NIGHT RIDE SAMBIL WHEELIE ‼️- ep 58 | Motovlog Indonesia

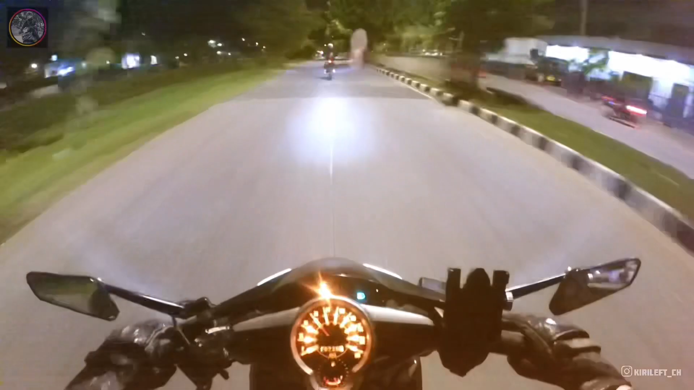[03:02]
Gua gak bawa jam tangan lagi, jam berapa sekarang? First time kita NR ya, ini pertama kali NR. Dia udah sering NR sih, biasanya ke Sudirman dia bilang. Gua gak pernah NR cuy, gak ada kawannya. Yuts! Gimana ini? Terus. Oh, dibikin dua jalur ya?
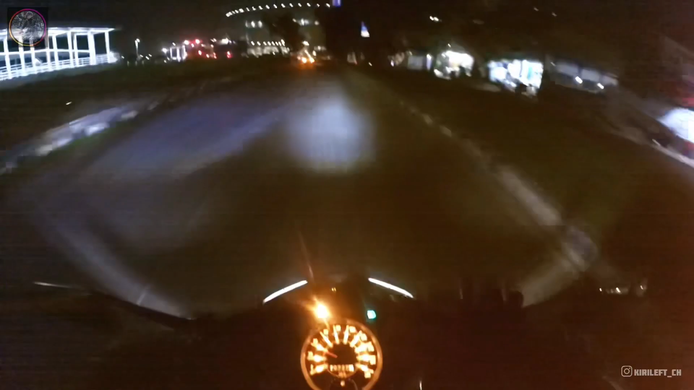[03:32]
Gila, gue udah lama ngadal sini.
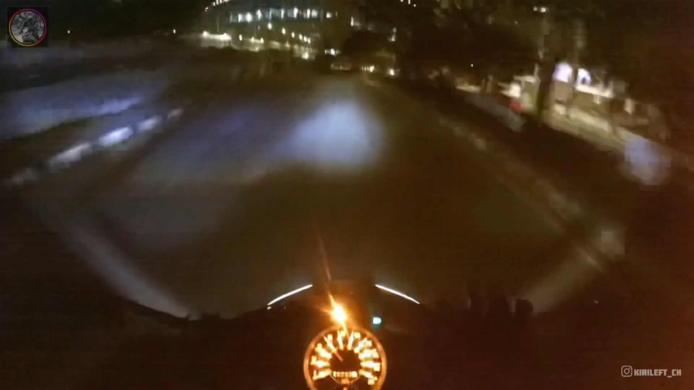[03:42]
Rel kereta, wah. Dia main akan libas aja. Gua, aduh.
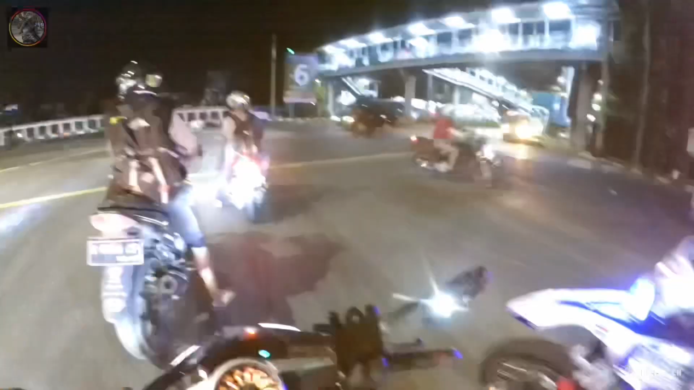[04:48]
Banget jalanan. Apa? Mobilnya ngeri-ngeri banget gua.
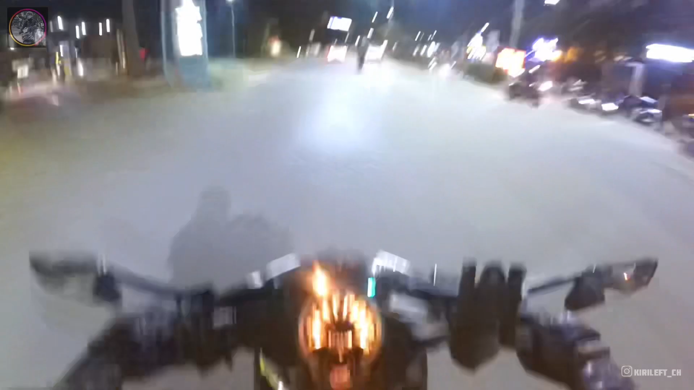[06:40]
Ngeliatnya kayak bagus aja udah, just bagus aja. Nah, kalau pengen gitu enggak, biasa aja sih gue. Naik. Ayo bro, gaspol. Nih buat foto-foto bagus sebenarnya sini, cuman nggak boleh berhenti ya guys. Buat rekamannya bagusan di sini cuy. Kalau kalian mau bikin video sambil motoran, estetik gitu, nah ini cocok nih.